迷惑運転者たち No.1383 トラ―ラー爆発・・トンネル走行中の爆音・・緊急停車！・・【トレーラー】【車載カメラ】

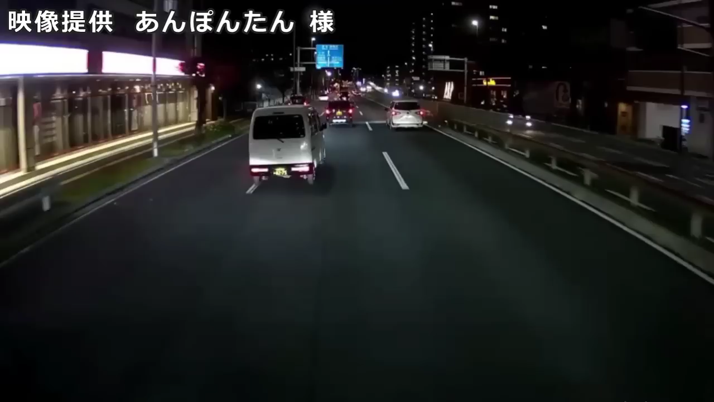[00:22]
とダメなのかい、 おーい、そこはダメだ、見えてねえって大型からは。バーカ、競馬ってこんなの多いよな。